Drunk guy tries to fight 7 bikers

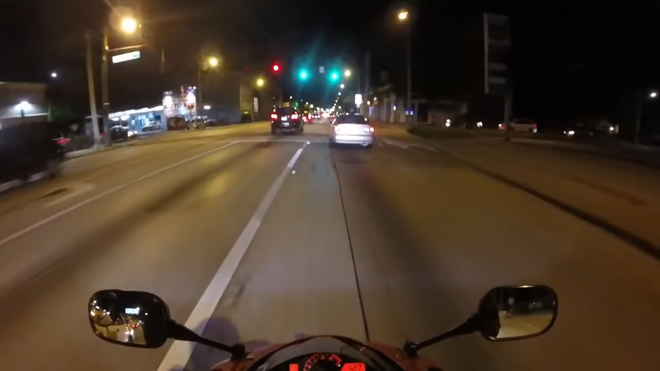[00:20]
Oh, whoa! Fuck yeah! Whoa! Oh, my God! Yo, we gotta stop. We gotta stop. He just hit the fucking curb, bro. That was scary as fuck, man. My bike's fucked up. Your bike's fucked up? I know! Where you at? I'm behind you. We have to stop. What happened? Use your words.
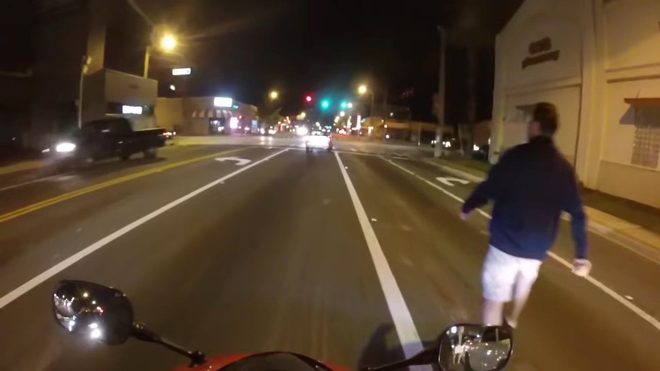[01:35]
Pull me off my bike and wreck me. Jesus Christ, dude. Are you freaking kidding me?